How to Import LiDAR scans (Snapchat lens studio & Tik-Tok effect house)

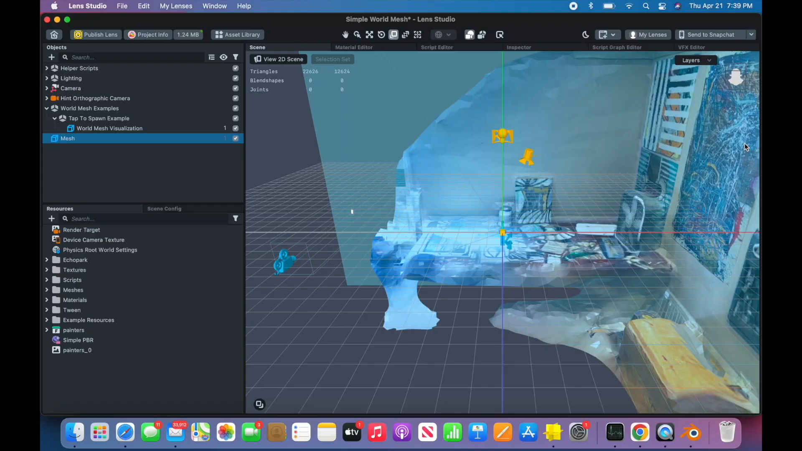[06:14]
And, we're just going to make it bigger. So, that's the complete tutorial.
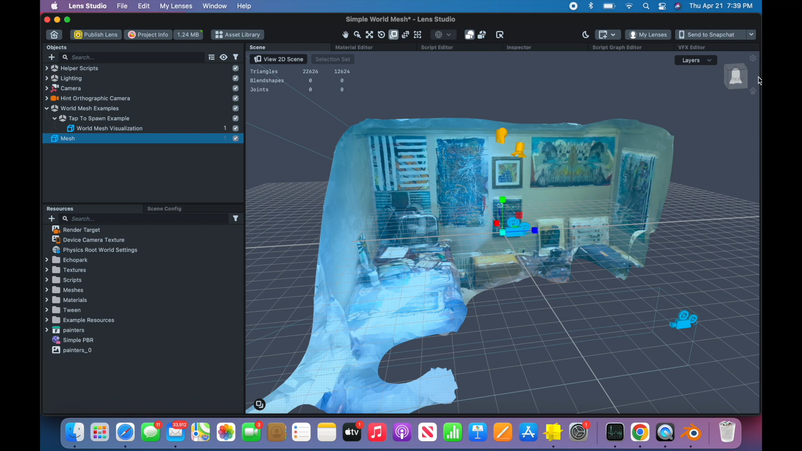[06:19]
That's all you have to do. And, it's, I think I, like, pretty much invented this technique. Which, I don't know why no one did this before.